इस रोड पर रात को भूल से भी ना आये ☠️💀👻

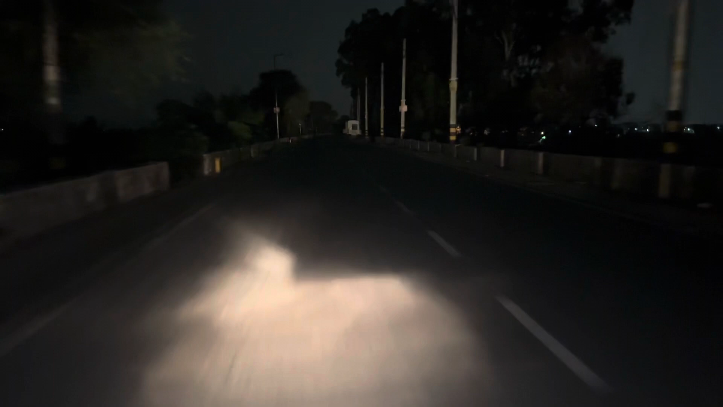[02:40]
भाई ये सफेद सफेद क्या बना हुआ है इस रोड पे, ओह माय गॉड दिस इज वेरी डिफिकल्ट, बाइक देख सकते हो 12 बजे बंदे दारू वगैरह पी रहे हैं रोड पे बैठ के,
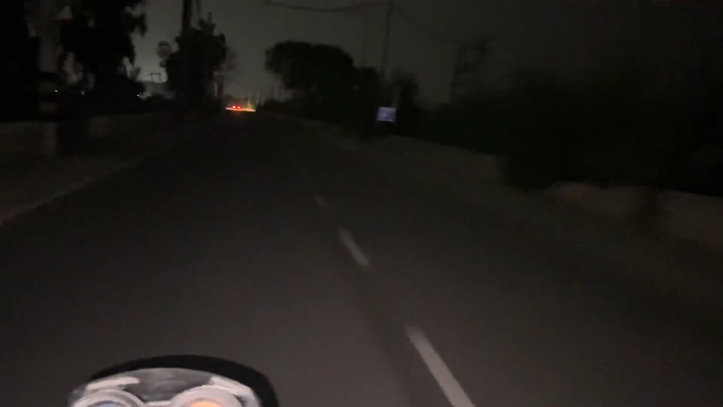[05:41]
तो आगे से आगे कुछ मिलता है तो देख लो कितना डरावना है। ऐसे पेड़ पे भूत नहीं मिलती है। देख सकते दोनों तरफ जंगल ही जंगल है।